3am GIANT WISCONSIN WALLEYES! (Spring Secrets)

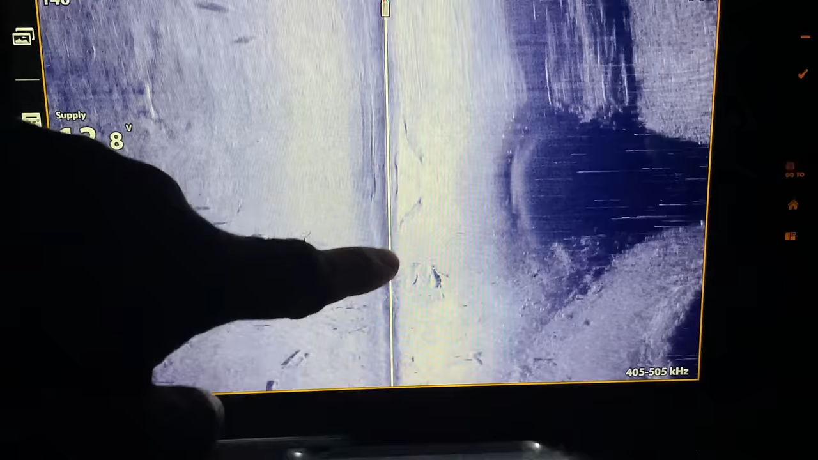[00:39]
As you can see, we just drove up here, and there's a little rock wall here,
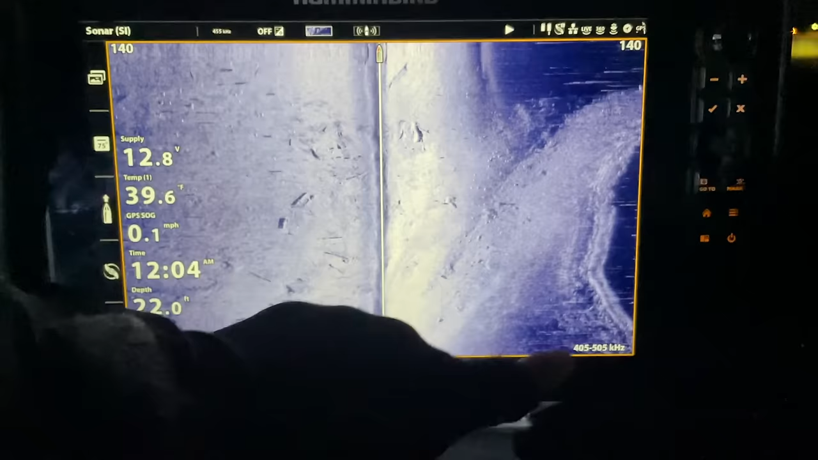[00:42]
On screen: water 39.6°F, speed 0.1 mph
and then you got all these fish stacked up right behind the sandbar, kind of out of the current down there.
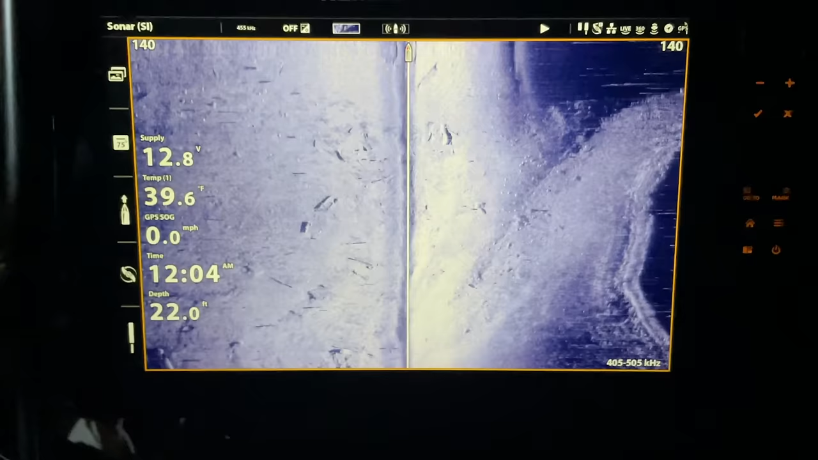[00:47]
On screen: depth 22.0 ft, water 39.6°F, speed 0.0 mph
So see if we can't crack a few big ones. Wow.
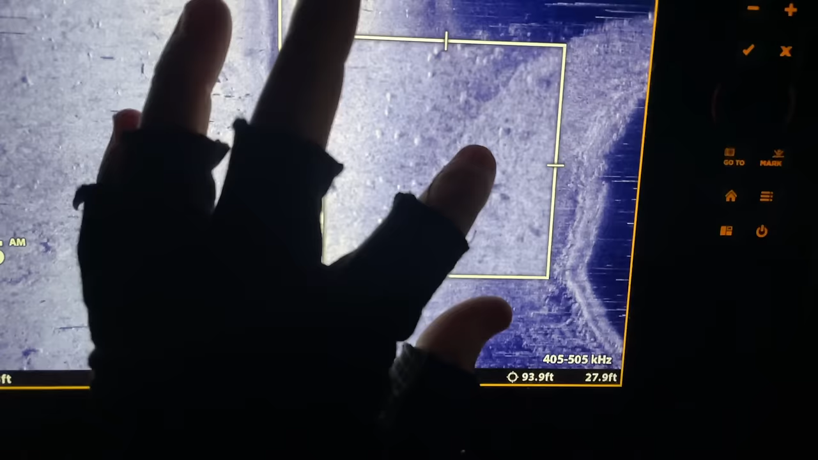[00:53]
God, you can just see all these fish stacked up here. Loaded.
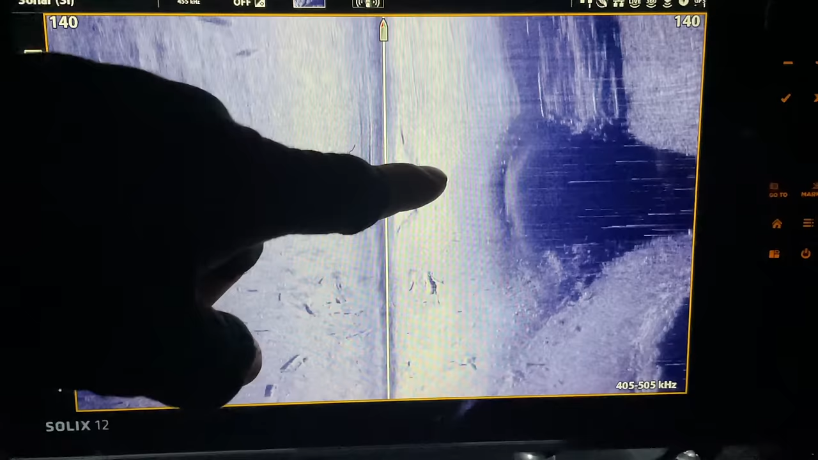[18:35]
He really kind of targets those hard areas and just any contour and differences at the mouths of these tributaries.